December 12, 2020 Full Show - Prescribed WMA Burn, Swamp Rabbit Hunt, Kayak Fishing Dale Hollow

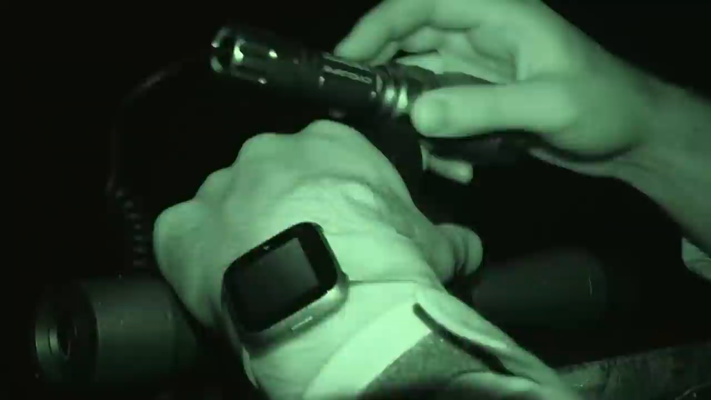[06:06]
Rifle has to be 6.5 millimeter or smaller in caliber,
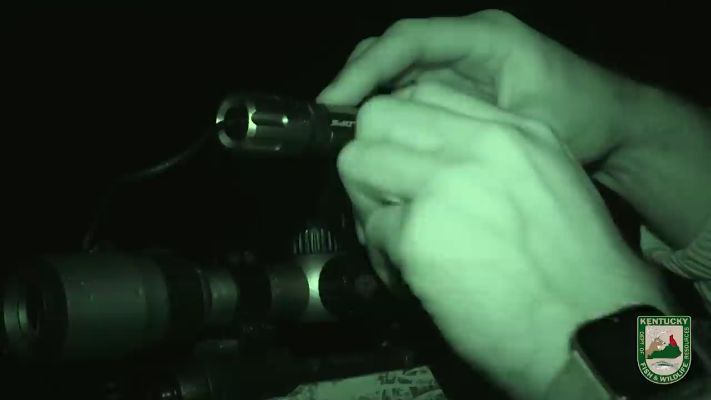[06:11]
and you can hunt them at night using either one of those with lights or other equipment such as night vision or thermal to make wildlife visible at night.
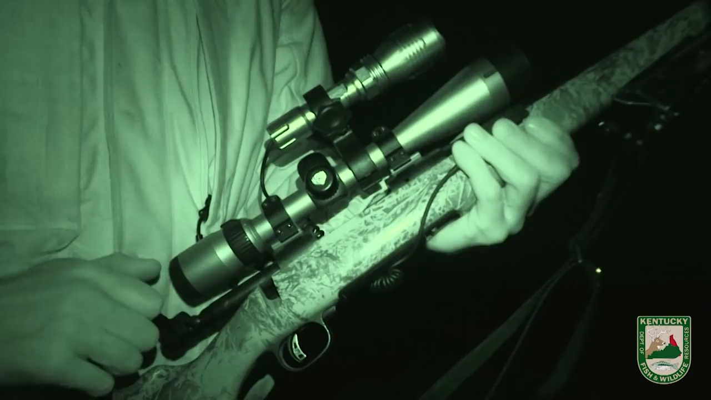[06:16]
There's some things you need to know. Now, this is private land only. That is correct.